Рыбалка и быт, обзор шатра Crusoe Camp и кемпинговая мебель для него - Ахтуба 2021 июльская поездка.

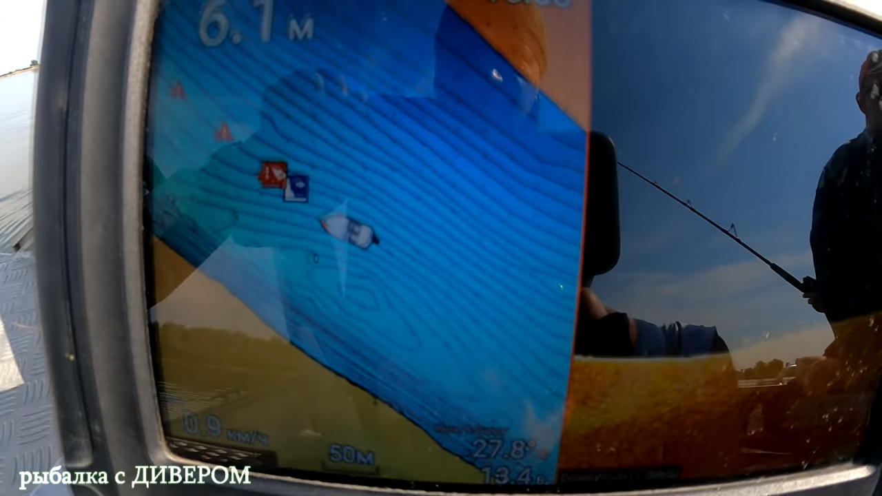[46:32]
On screen: depth 6.1 m
показать. Вот, значит, я точки понаметил, короче, тропу там такую, короче, дальше надо будет идти.
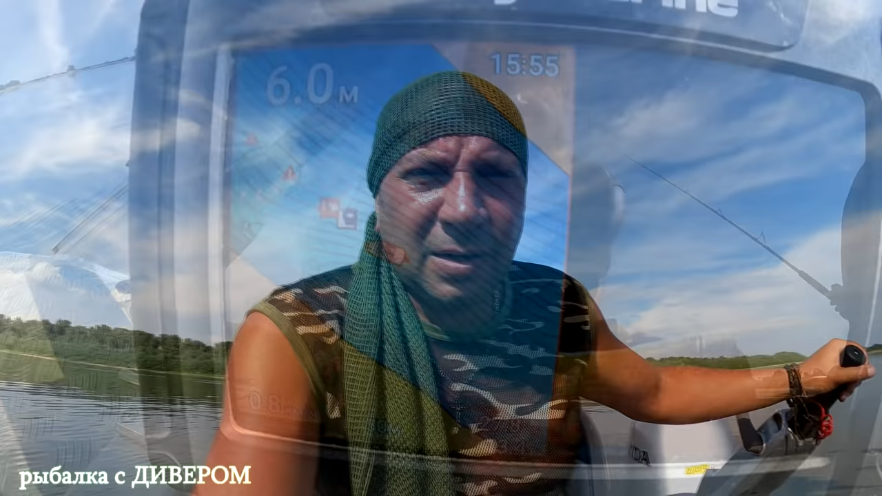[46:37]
On screen: depth 6.0 m
И сейчас будем ловить где-то по 6 с лишним метров. Там около 7 будет.